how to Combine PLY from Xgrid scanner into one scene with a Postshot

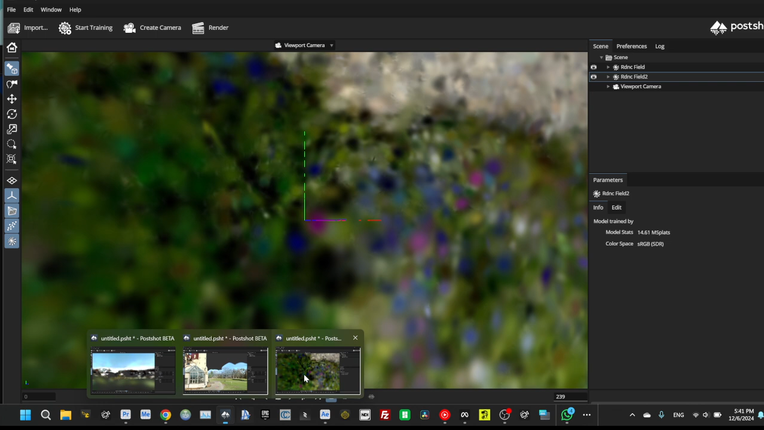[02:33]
Yeah, it's opened. Here you can see two radiance fields. One is in environment and another one is main scene.